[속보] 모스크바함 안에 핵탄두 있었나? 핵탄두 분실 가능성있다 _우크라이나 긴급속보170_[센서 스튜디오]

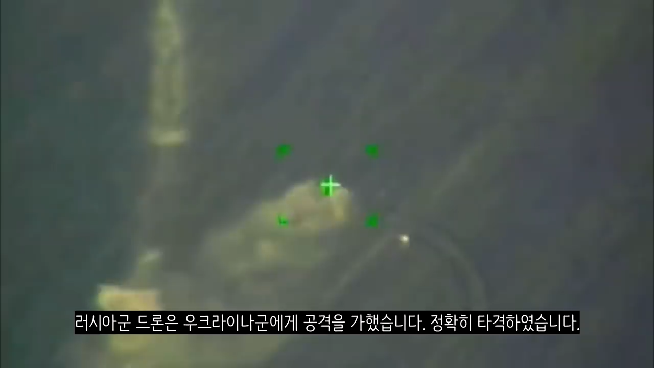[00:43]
러시아군 드론은 우크라이나군에게 공격을 가했습니다. 정확히 타격화했습니다. 돈바스 지역으로 대규모 러시아 장비가 이동되고 있는 것이 확인되었습니다.